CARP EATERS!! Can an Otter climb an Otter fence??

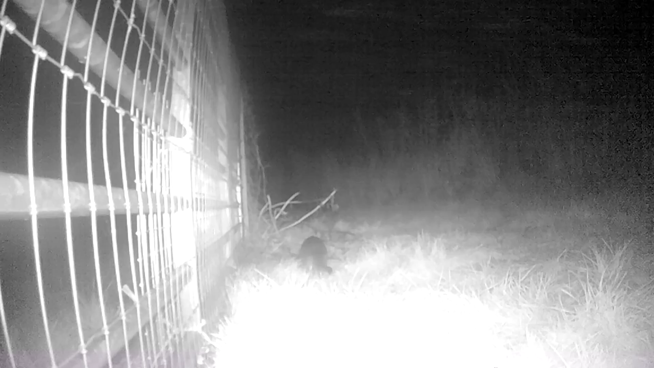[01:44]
very next night I had footage of an otter exploring this exact point although the mistake I made was setting the trail camera too high up the post opposite where the otter had been exploring because a few nights later I found another carcass within the fence how
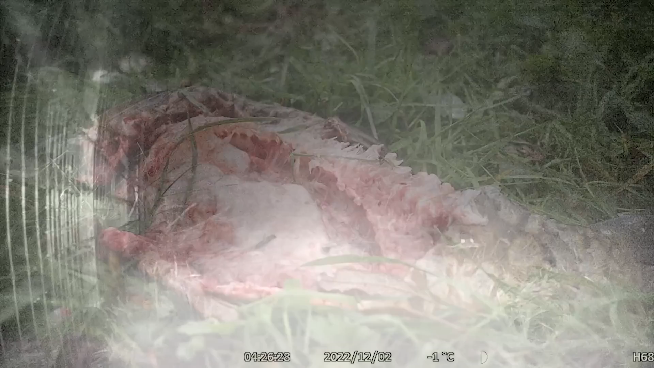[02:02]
would the otter got in without being caught on camera had it climbed over elsewhere the other corner of the gateway looked like it had been explored which frustratingly the camera couldn't confirm because the otter may have got underneath the shot of the camera so if I'd have the camera set up slightly
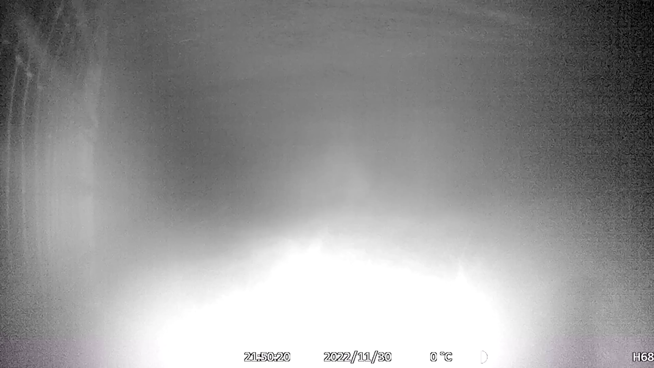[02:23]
lower on that post I might have caught and confirmed where it was getting in but this clip is the closest I could get it shows the otter in the bottom right which triggered the camera to start recording but right at the start of this clip the gate shaking this may be a sign that the otter had passed underneath the camera to get
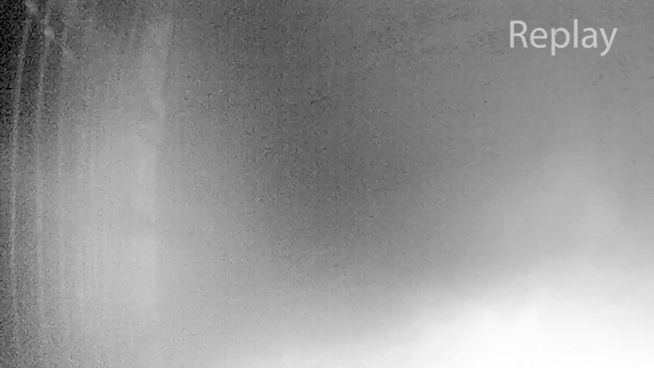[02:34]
in and out of the pond so I bought some more weld mesh and completed securing the whole length of the gateway to eliminate any risk of the otter getting under here again
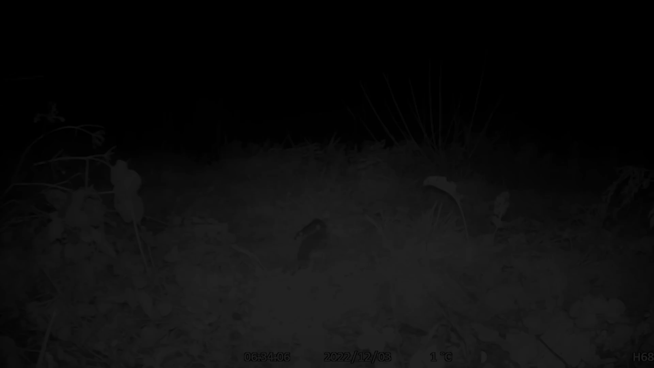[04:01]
rolling one filming the gate and the other on the fish carcass expecting to confirm that the otters were finding another way in which would confirm that they can climb unless there was evidence of successful tunneling under the fence the camera watching the gate picked up nothing over the walkers foxes and muntjac without a single sighting of an otter again after a couple of weeks and no otter sightings on the camera it seemed like they'd moved on so I placed the
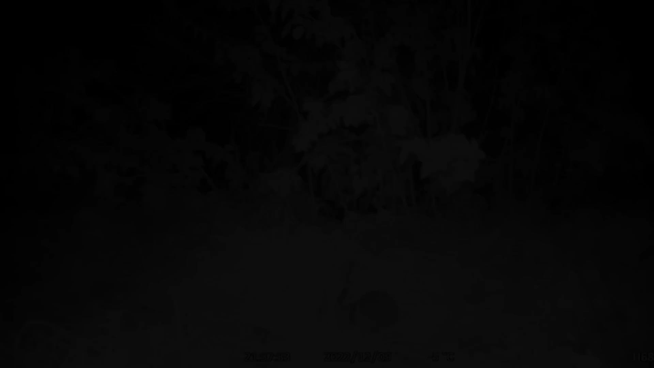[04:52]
there was just a single sighting of the otter that picked up on the scent interestingly
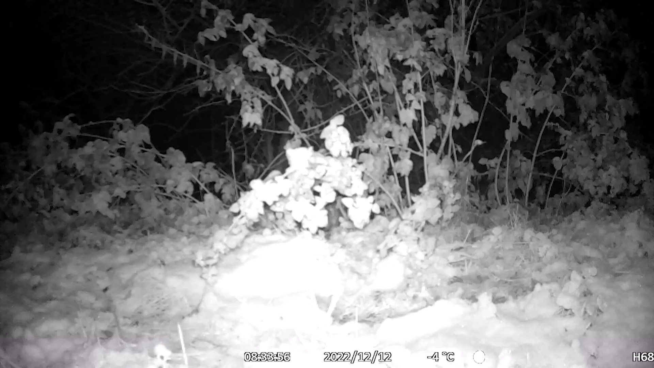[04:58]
the same night the other camera also picked up showing it to be very active and keen to explore the fence and especially by digging this highlighted the importance of having a ground skirt around your lakes or having the fence dug in well into the ground this otter seemed very persistent in digging his way in rather than climbing this only strengthened my belief
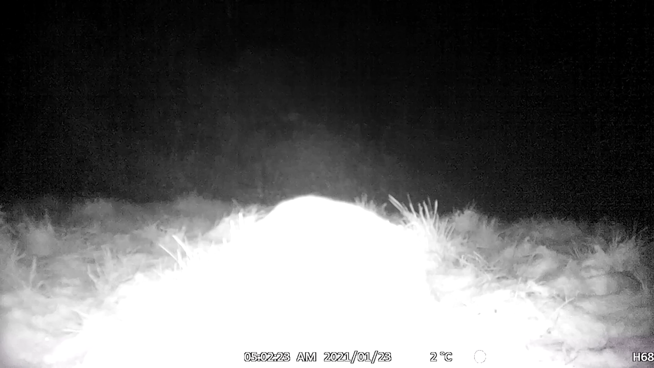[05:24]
otters wouldn't climb over the fence because the two occasions that it got inside the fence and realized that it was trapped it tried to dig its
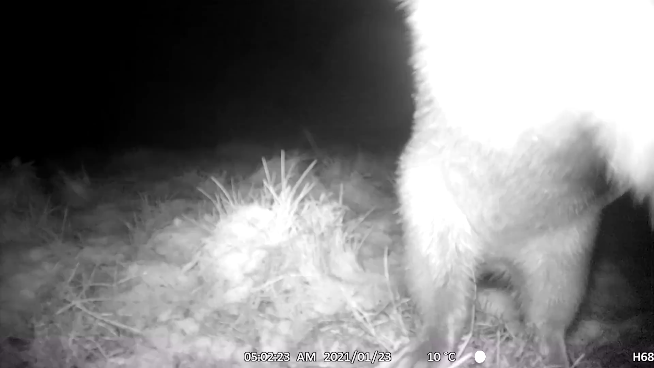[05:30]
way out in several areas if it was a good climber then surely it wouldn't be so desperate in its attempt to dig out instead wouldn't it just climb
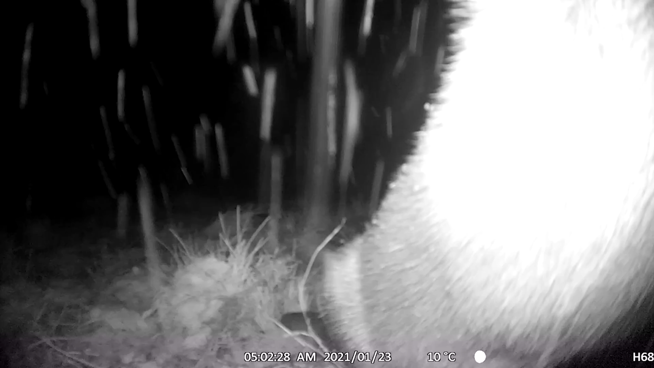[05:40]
the long periods of inactivity followed by both cameras picking up lots of
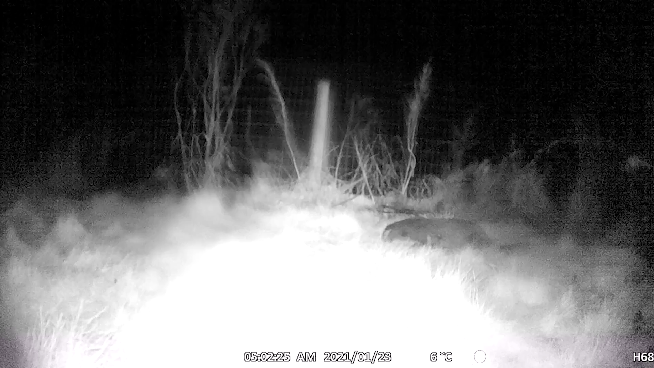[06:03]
eventful night was the last bit of otter footage i'd captured for weeks the cameras picked up nothing
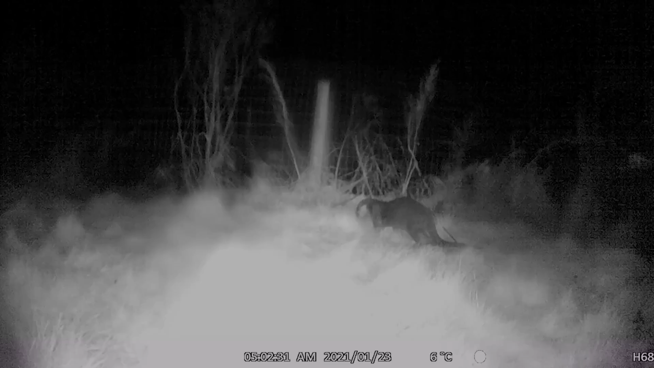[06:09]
but the usual countryside wildlife week after week no otters to the point where i
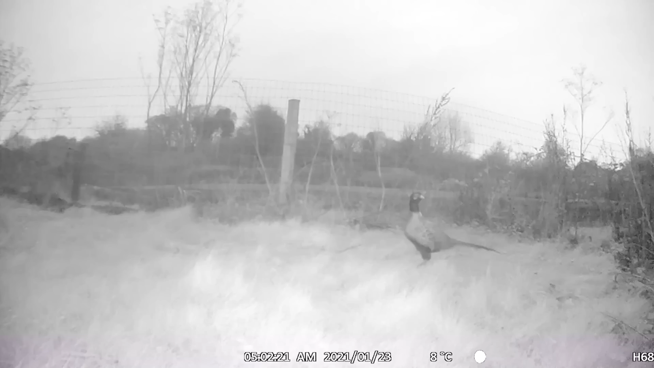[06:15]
thought i'd stop recording that was until i got this message